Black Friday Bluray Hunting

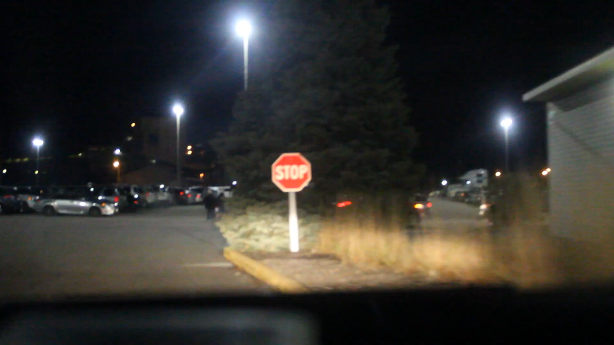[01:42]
Okay, so now we're at the first place that we're going to start out, it's an outlet mall.